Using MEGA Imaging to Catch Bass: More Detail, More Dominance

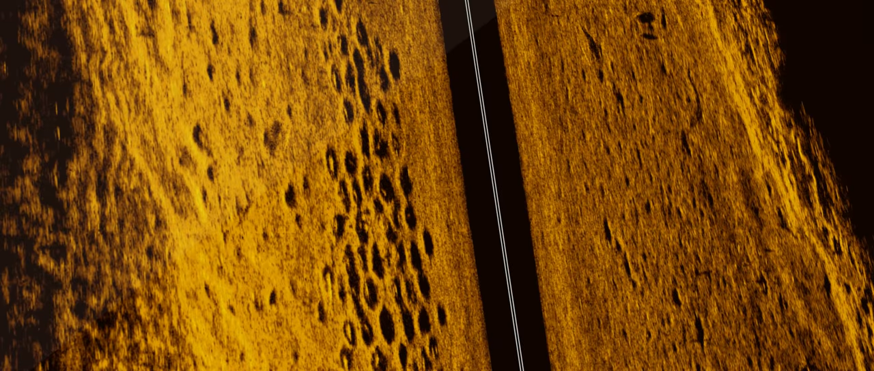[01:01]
rough-looking patch but I can actually
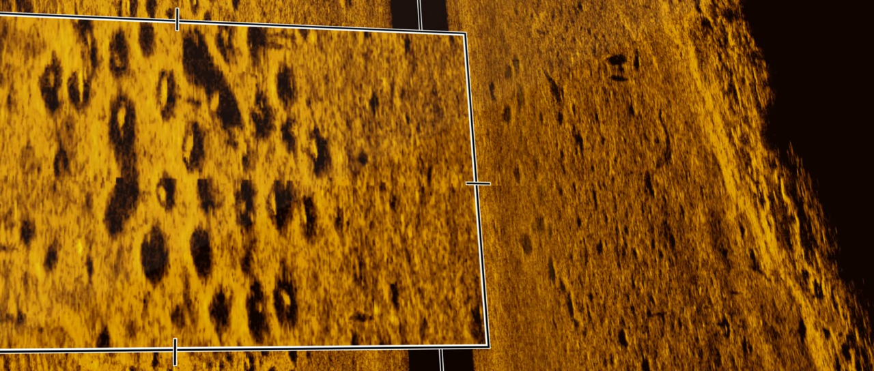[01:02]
see the indentions and fish setting in those indentions mega
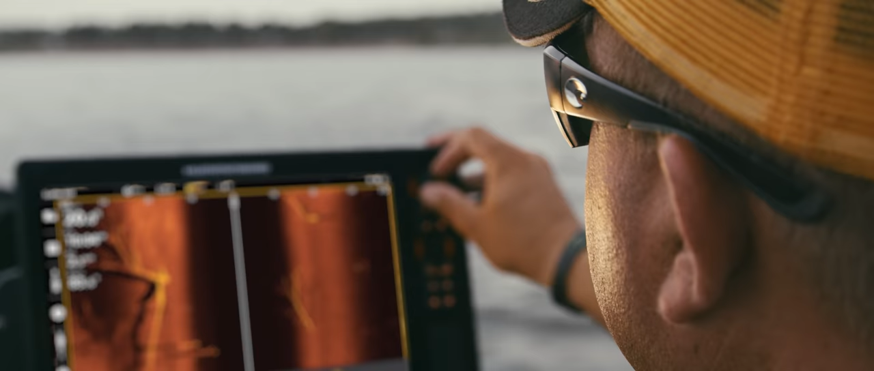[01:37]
long to see when you can just push one two or three buttons and that's all you have
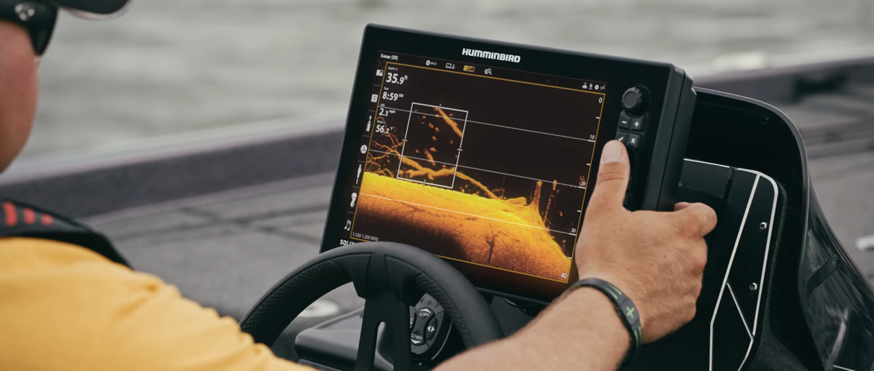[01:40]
to push to get the image you're looking for
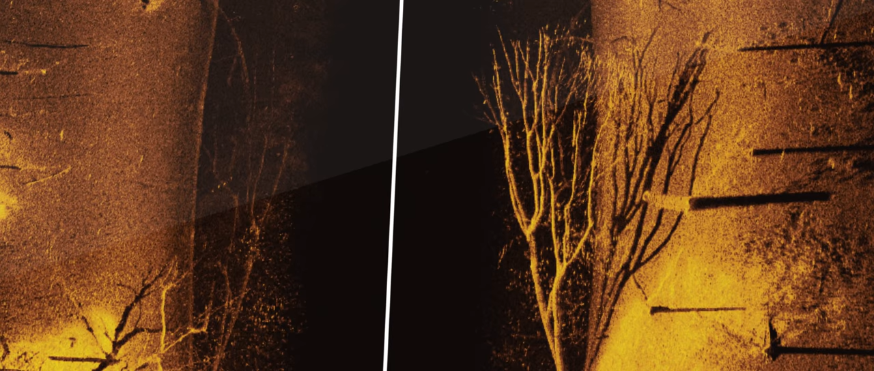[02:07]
shows is down there that's what's down there it's not a maybe this is a rock maybe this